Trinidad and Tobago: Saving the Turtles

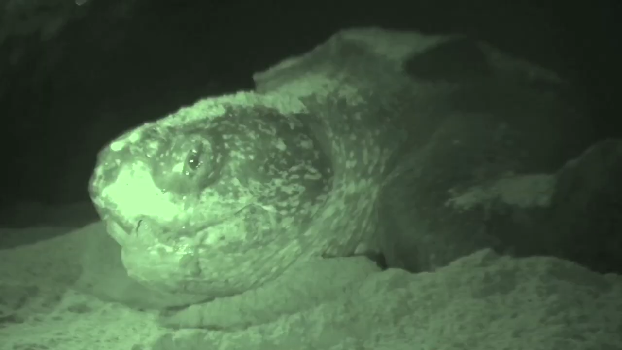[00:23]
out of the sea and up the sands to lay their eggs, as their ancestors would have done. This is the world's largest sea turtle,
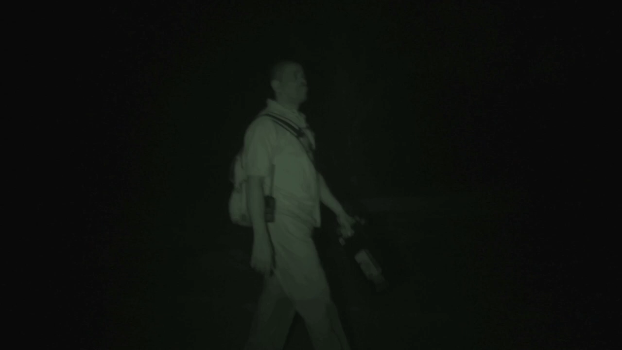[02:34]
Susan and her friends, family and other community members started patrolling the beaches at night,
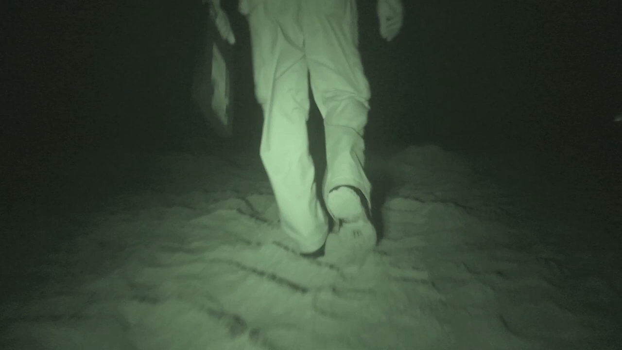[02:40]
which is when the turtles come out of the sea to lay their eggs,
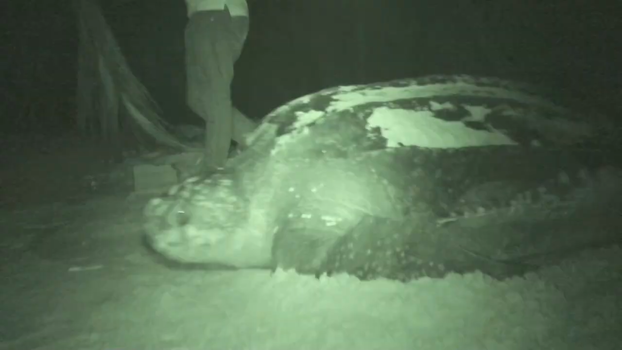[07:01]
Just while she's laying her eggs,
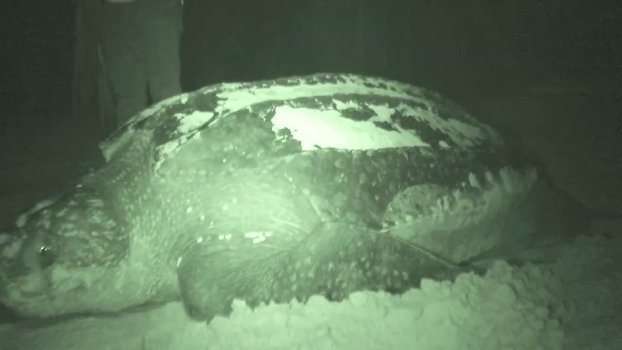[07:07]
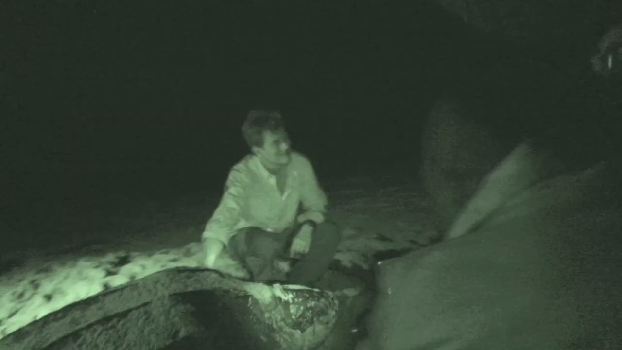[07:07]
the turtle goes into a trance and is undisturbed by lights or people.